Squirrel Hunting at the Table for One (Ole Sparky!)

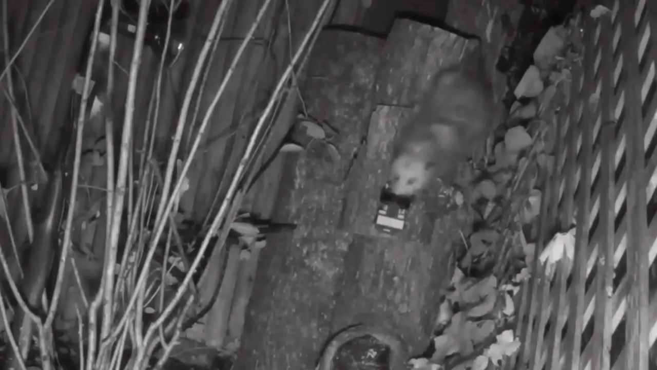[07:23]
You can see old Sparky just hanging there while the possum's finished. What was left in that peanut tin? Eight hours later.
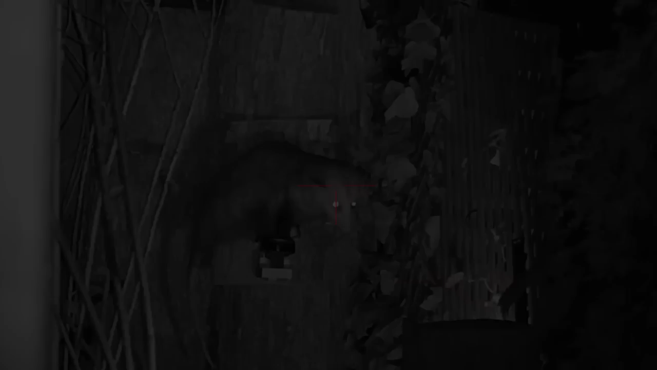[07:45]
Alright, before some of you freak out in the comments about the possums, I don't take them too often, as they're kind of like the backyard janitor.
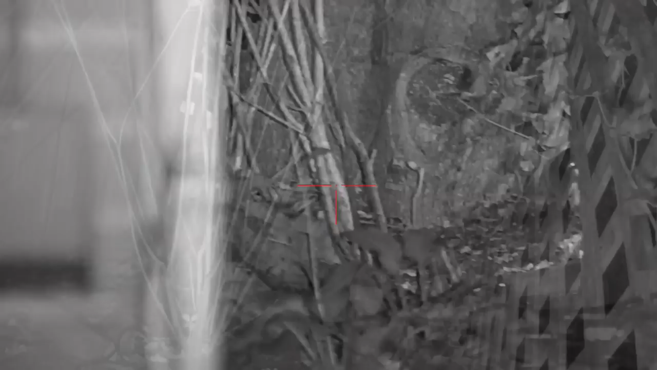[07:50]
But I started to notice quite a few showing up, and this guy kept breaking old Sparky. So the floodgates opened with a skunk and then a backyard bully checking things out too.
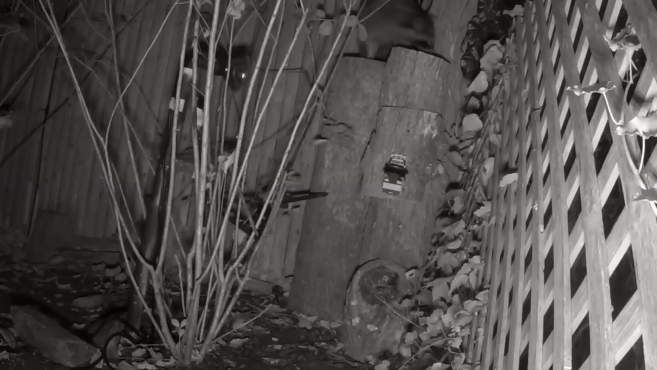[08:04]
So the skunk took off pretty quick, but the big old coon just couldn't resist. I was pretty surprised how well the chair held up. This fatty didn't skip a lot of meals, if you know what I mean. But old Sparky held up under the weight.
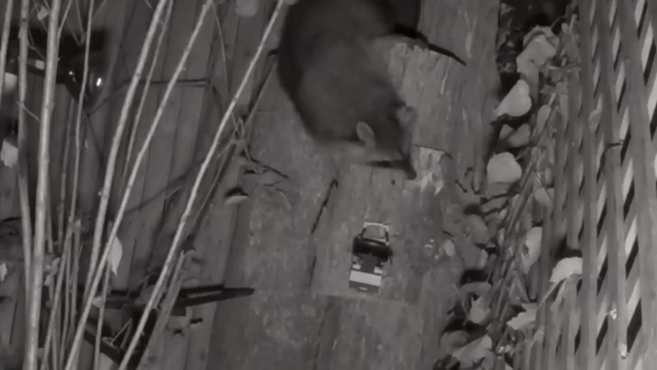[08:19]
He was eating there for quite a while. I don't really like this angle sometimes as the top of their skulls are super thick. So if possible, I'll let them come down before I send it. And that's exactly what happened.